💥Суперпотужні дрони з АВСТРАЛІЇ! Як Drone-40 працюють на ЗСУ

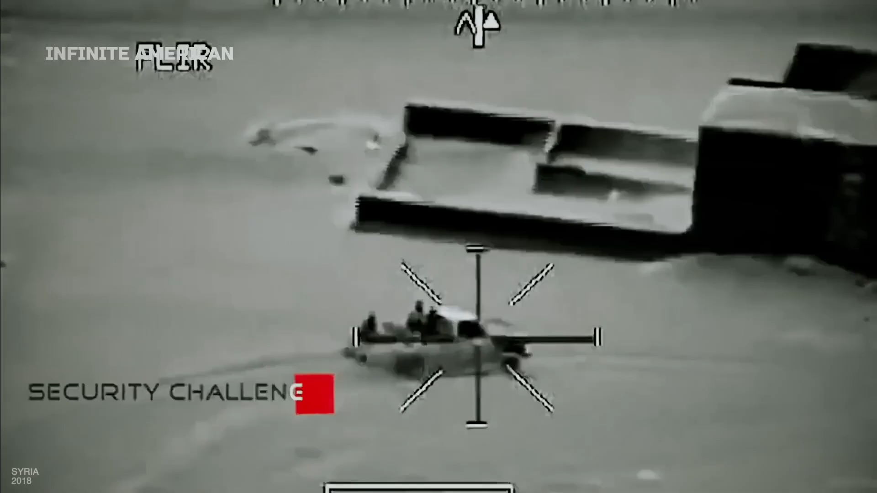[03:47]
щоби знищувати можна було не тільки живу силу, але й укріплення чи легку броньовину техніку.